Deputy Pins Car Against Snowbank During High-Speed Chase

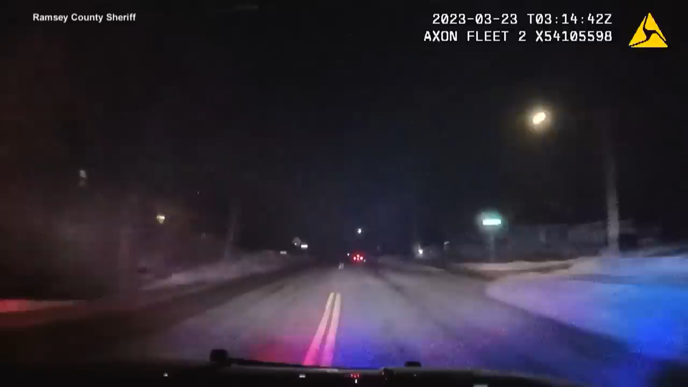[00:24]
car was linked to a recent robbery three days prior officials say the drivers sped carelessly through the streets as deputies tried to keep up with him when one deputy got close enough to perform a pit maneuver he took the opportunity